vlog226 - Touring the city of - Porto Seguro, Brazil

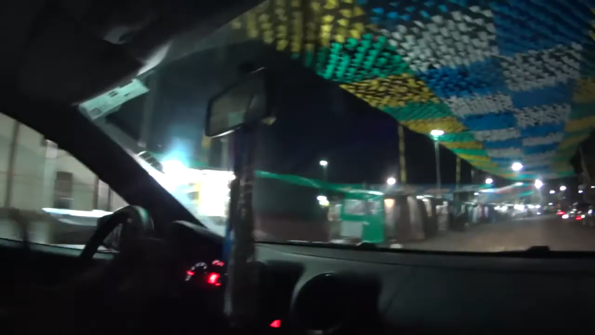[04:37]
We stop here, and you're gonna see how many stores and souvenir shops there are.